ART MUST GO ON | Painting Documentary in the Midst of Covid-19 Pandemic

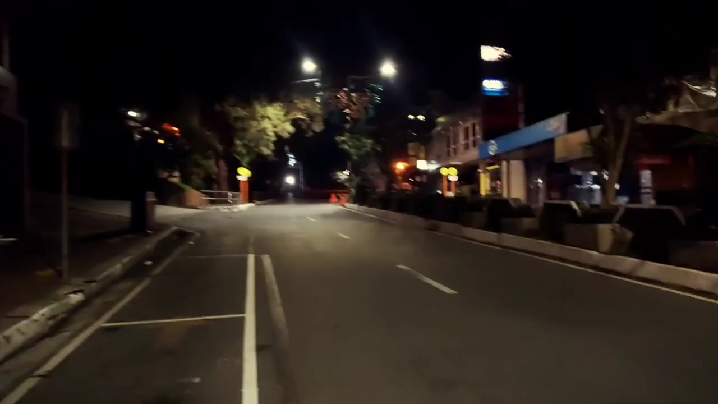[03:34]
It was the first time that I experienced the feeling of driving in a ghost town.
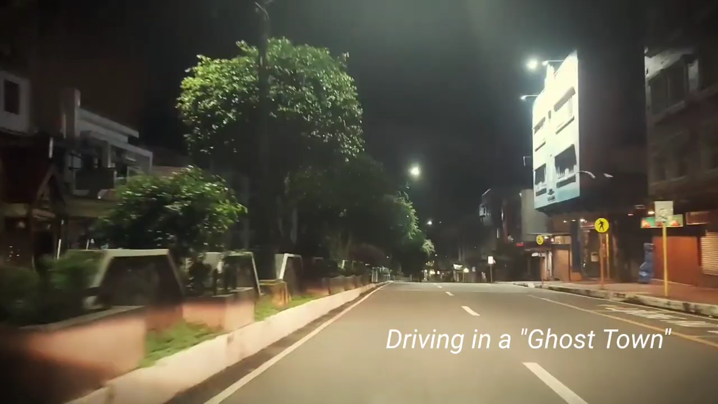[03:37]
Walang ganong tao sa labas eh. Even cars can drive ng diretso without stopping.